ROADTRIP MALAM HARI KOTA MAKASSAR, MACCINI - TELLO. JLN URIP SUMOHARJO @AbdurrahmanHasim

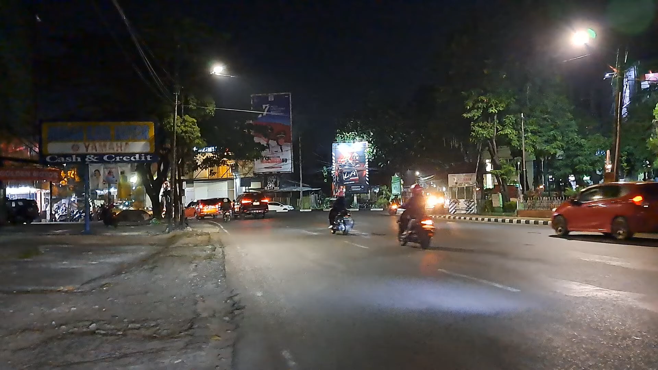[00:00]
Assalamualaikum warahmatullahi wabarakatuh. Saat ini saya ada di pertigaan Jalan Nur Sumarjo, Jalan Gunung Bokareng, Jalan Sitrai. Saya rencana jalan-jalan di seputaran Jalan Nur Sumarjo. Jadi saya mengambil jalur kiri mengarah ke Jalan Perintis atau keluar kota.
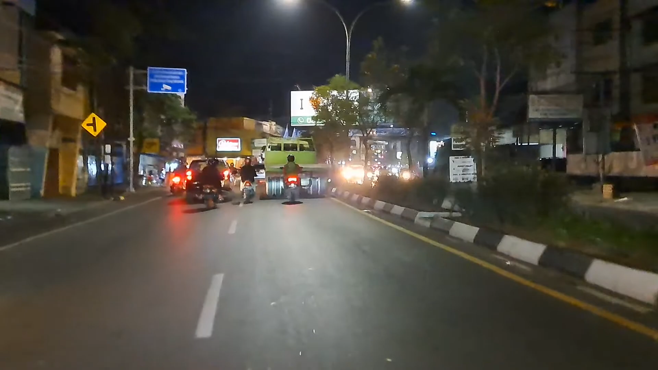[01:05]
Sekarang saya sudah berada di Jalan Urip Sumoharjo.
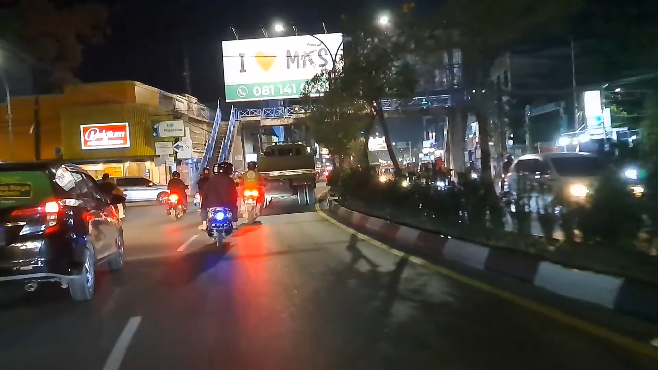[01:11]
Dan kami informasikan bahwa saat ini waktu di Makassar menunjukkan pukul 21 lewat 40 menit. Dan beginilah situasi
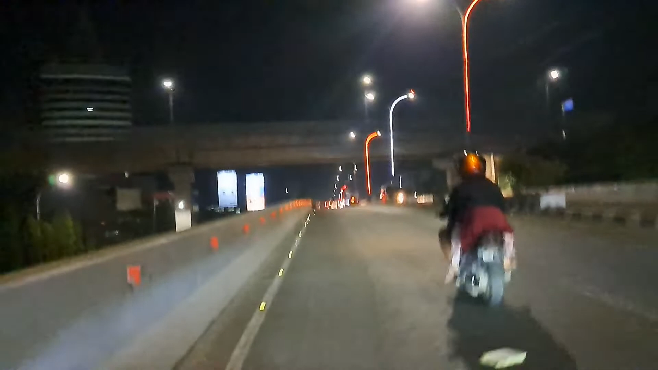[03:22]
Jalan Abdul Jabbarani dan Jalan Tol Reformasi.
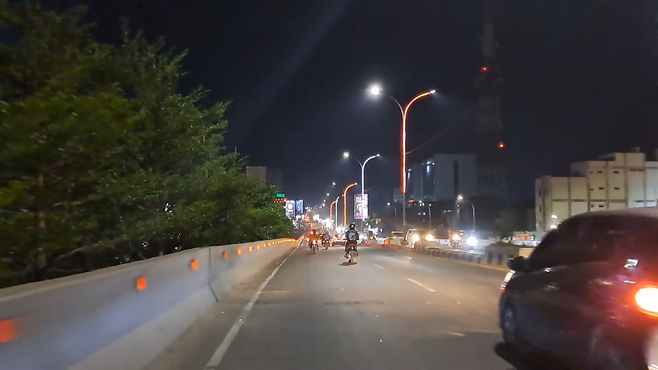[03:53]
Kami informasikan bahwa Jalan Urip Sumoharjo ini dimulai dari Jalan Gunung Bokareng. Ya, karena Gunung Bokareng satu arah, jadi saya langsung di Jalan Urip Sumoharjo.
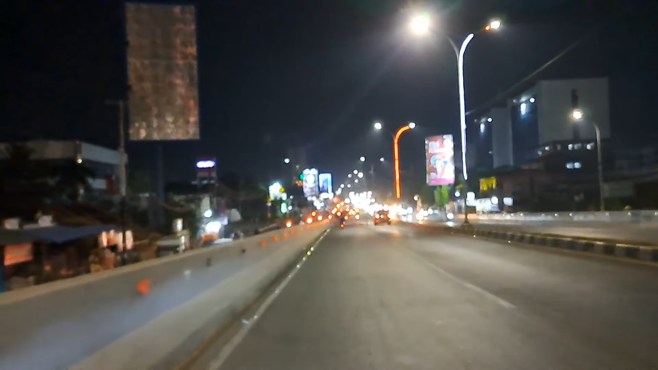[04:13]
Dan jalan ini merupakan jalan utama untuk keluar kota ke arah utara Kota Makassar.
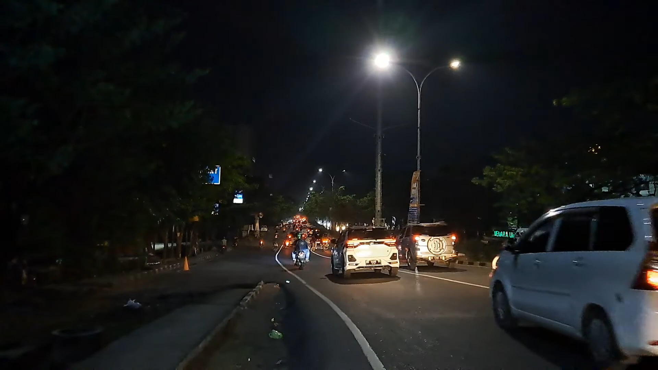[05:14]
inilah kondisi jalan Sumoharjo Kota Makassar di hari Senin malam, di mana waktu saat ini sudah menunjukkan 21:45 waktu Makassar dan sekitarnya atau waktu Indonesia bagian tengah.
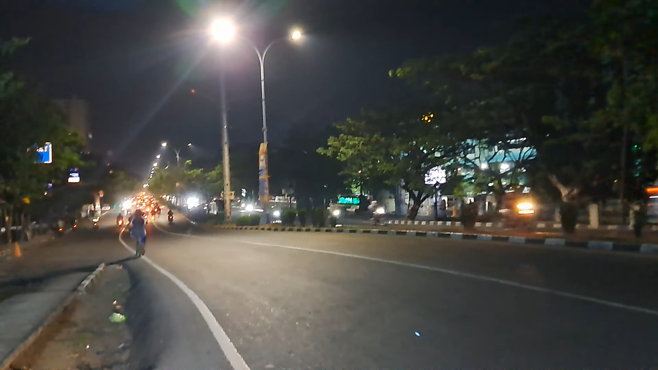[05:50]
Jadi saya mengarahi dari pusat kota ke luar kota.
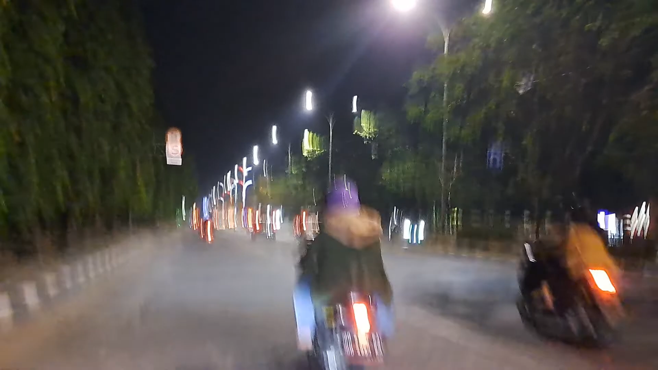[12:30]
kalian sudah kelihatan traffic light depan itu adalah pertigaan jalan Urip Sumoharjo, jalan Perintis Kemerdekaan dan jalan Dr. Lemina. Saya segera undur diri atas perhatian dan perkenan sahabat sekalian. Luangkan waktunya untuk melihat video ini. Saya ucapkan banyak terima kasih